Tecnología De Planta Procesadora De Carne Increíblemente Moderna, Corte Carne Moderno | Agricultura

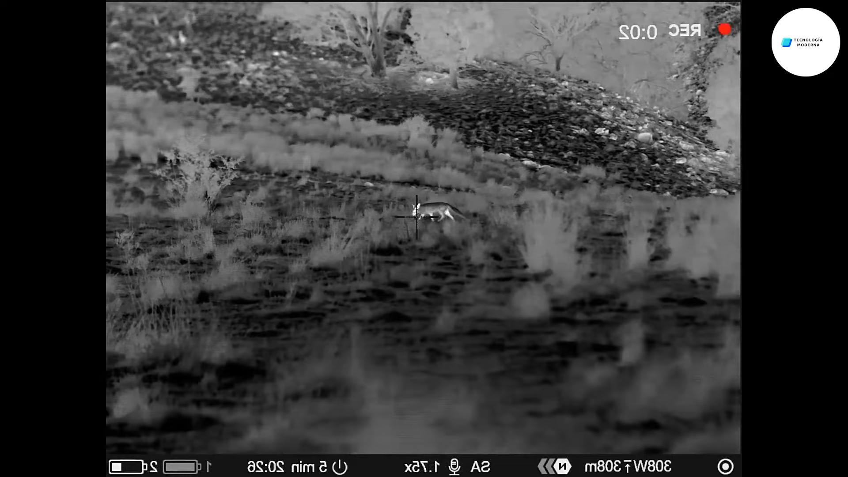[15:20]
La caza nocturna es predominante, utilizando focos de mano o montados en la cabeza para localizar y acercarse a los zorros.
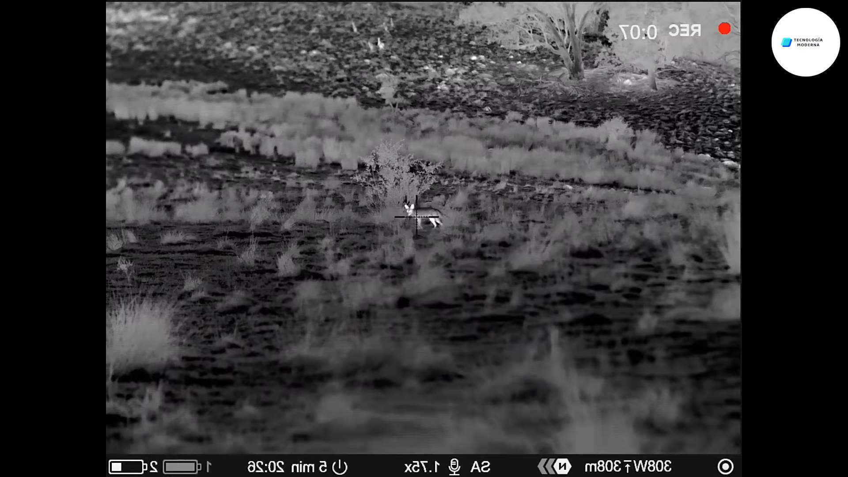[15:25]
El éxito depende de la habilidad del tirador dentro del alcance de disparo.